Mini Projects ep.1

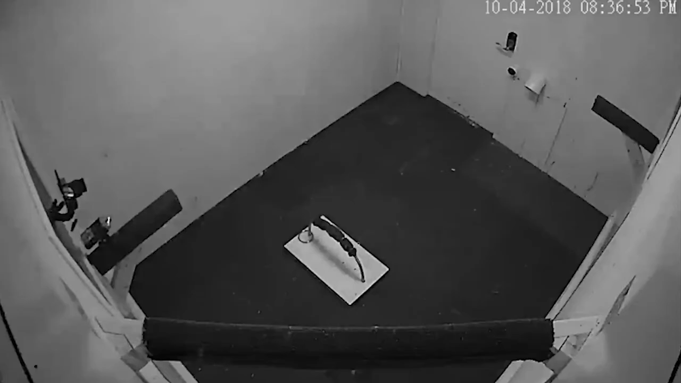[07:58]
and you've seen inside that mew a few times on the channel.
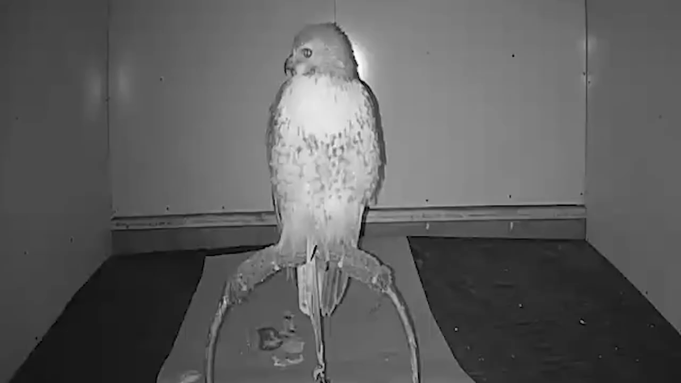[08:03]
And in the new mew, we have a red-tailed hawk named Ruth, short for Ruthless,